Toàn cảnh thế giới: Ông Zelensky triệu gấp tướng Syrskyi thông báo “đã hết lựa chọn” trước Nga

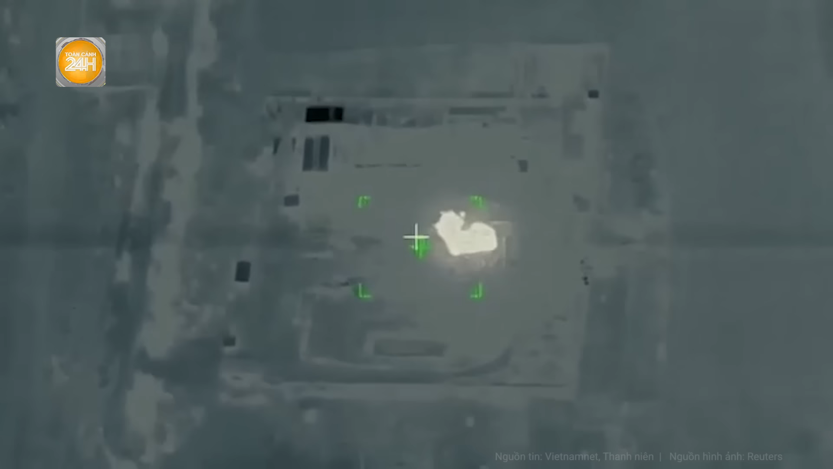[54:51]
vị trí khí tài đối phương và điều hướng tọa độ cho pháo binh